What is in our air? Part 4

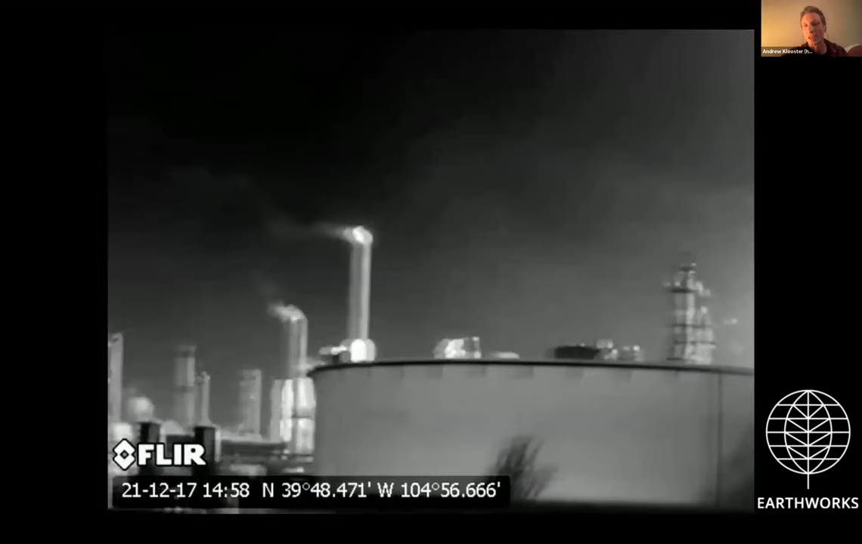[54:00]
that naked eye view and the first thing that you'll see is a lot of these stacks on the refinery you can see the emit heat and steam coming out of the top of their stacks but the more important thing to focus on the stack in the middle of the video here you see this tail this trail of pollution that is that is coming off of it and going off screen that's the telltale sign of emissions that are on combusted coming from that stack so again our camera visualizes hydrocarbons methane vocs those whatever is coming out of the top of that stack is not being fully
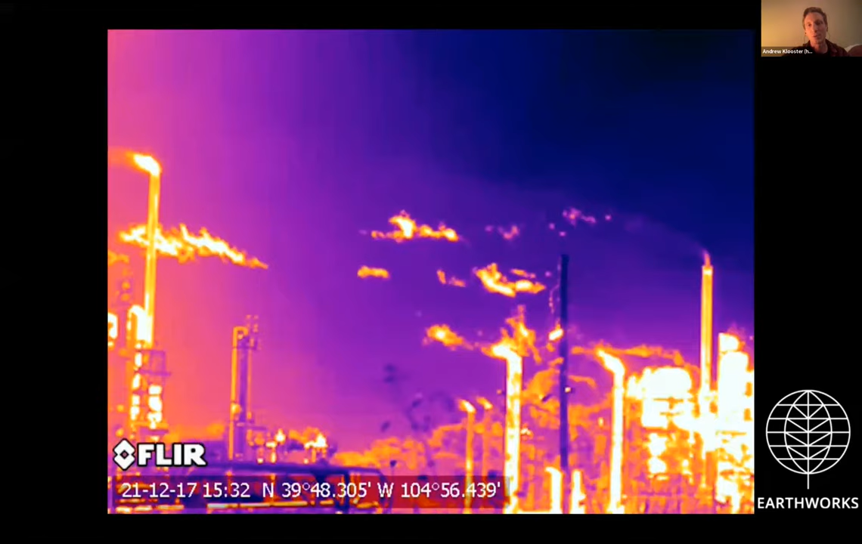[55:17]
stacks um they're traveling far away from the facility before they settle over the surrounding neighborhoods um so again in this this other clip you see some of these stacks and you see that telltale sign
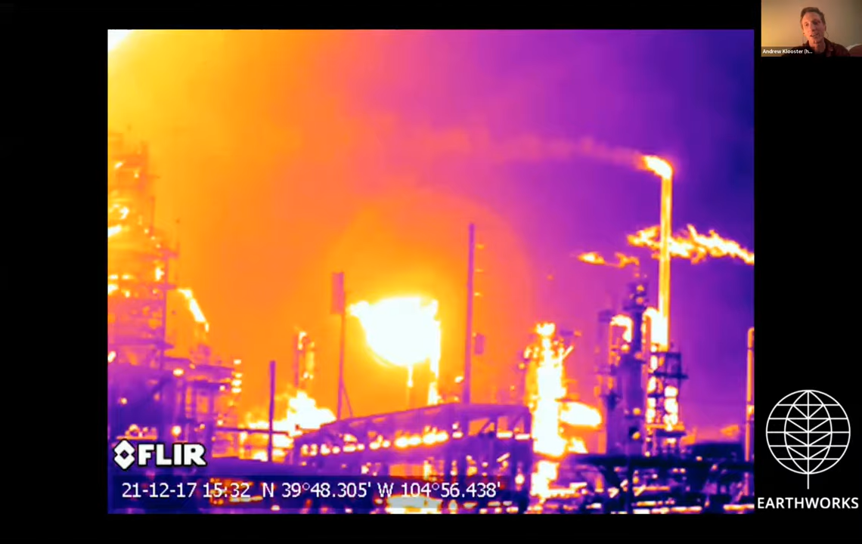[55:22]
of um pollutants that are trailing away from the tips of the stacks there and i think the video is just about over um but as i said this is a first pass this is the first edited video we've thrown
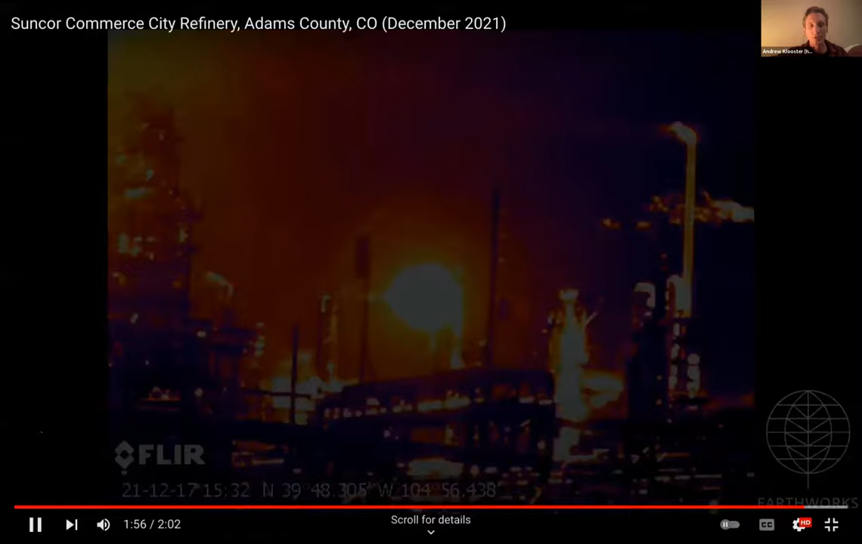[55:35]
together we plan on over the course of the year um taking additional videos and continuing to complement um all of the data air quality data that that live is collecting and boulder is collecting and we'll probably have much more to share in the future